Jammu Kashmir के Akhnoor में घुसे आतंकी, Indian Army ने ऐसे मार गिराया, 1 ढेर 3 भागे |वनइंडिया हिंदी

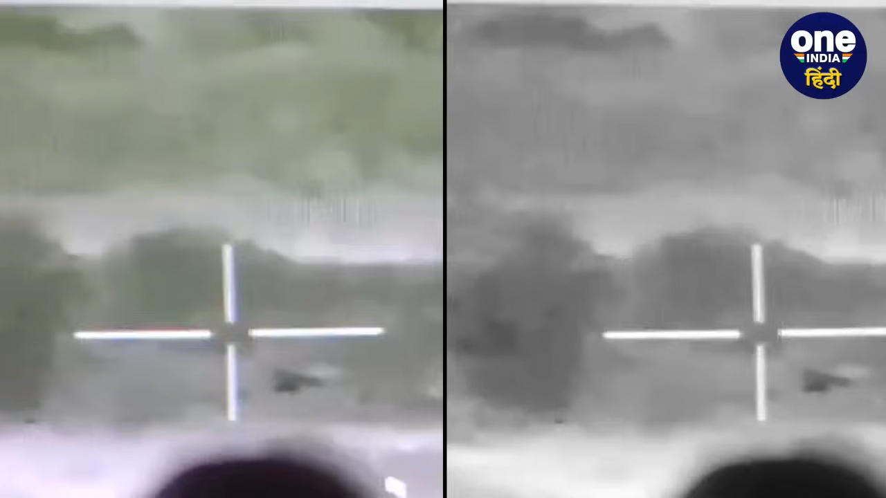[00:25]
चार दहशत गर्द खुसने की कोशिश कर रहे थे लेकिन इसी दोरान इन दहशत गर्दों पर भारती सेना के जवानों की नजर पड़ गई
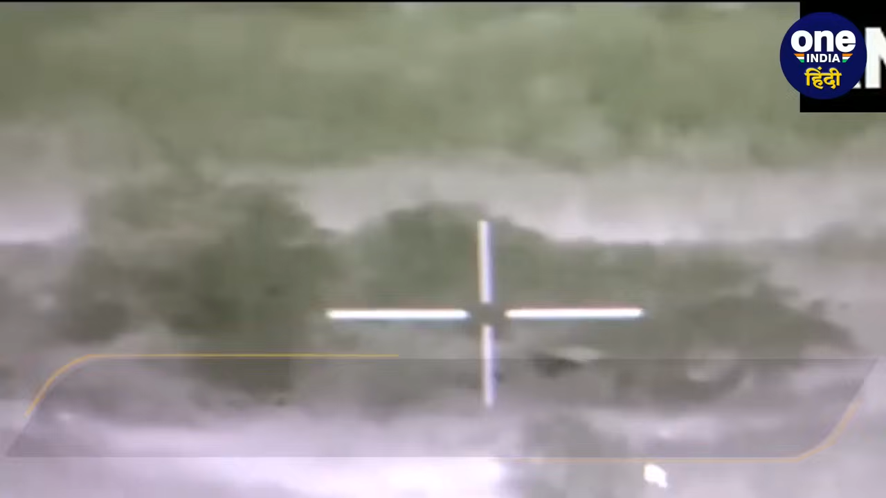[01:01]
जारी किया गया है जिसमें धहशतगर्द अपने साथी का शब ले जाते हुए साब साब नजर भी आ रहे हैं